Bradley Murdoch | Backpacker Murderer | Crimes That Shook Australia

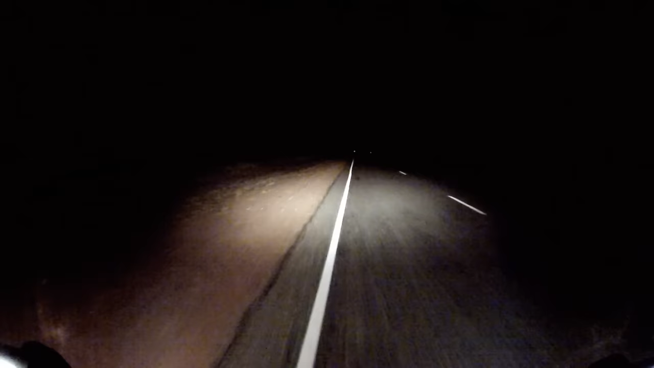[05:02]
Just after 8pm, 11 kilometres past Barrow Creek Roadhouse.
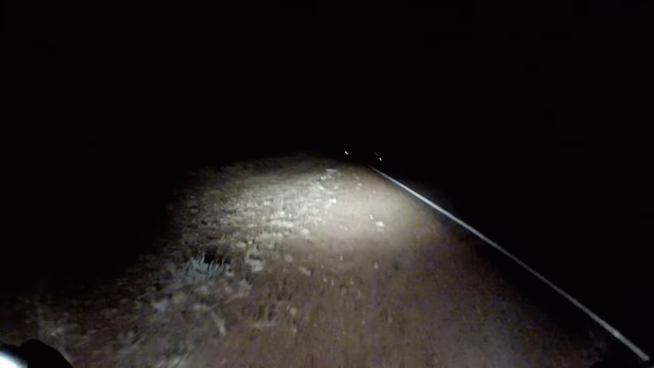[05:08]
The couple pulled their combi van over to the side of the Stuart Highway.